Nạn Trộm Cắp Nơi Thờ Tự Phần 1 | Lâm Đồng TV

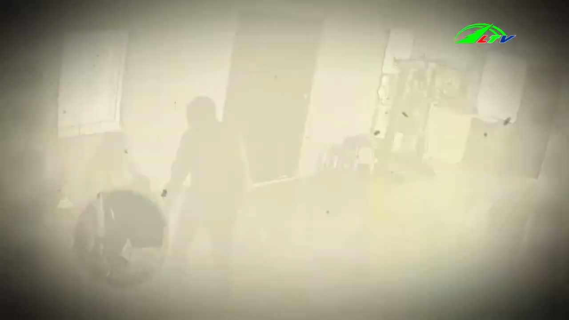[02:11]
hai người đàn ông đã đi vào giả giờ thấp nhang Rồi nhanh tay lấy đi nhiều đồ vật trên bàn thờ rồi thổ thoát